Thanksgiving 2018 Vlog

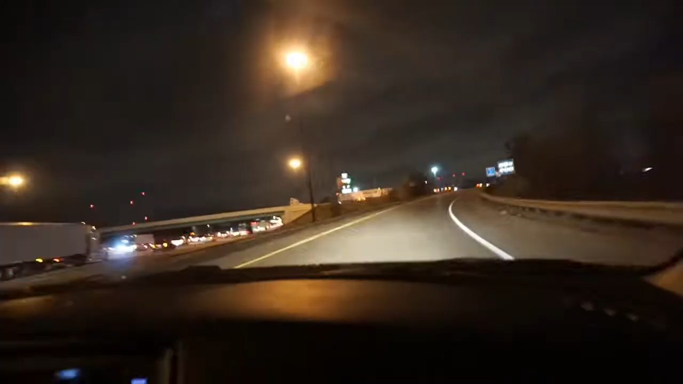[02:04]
So we're gonna exit early and make our way there.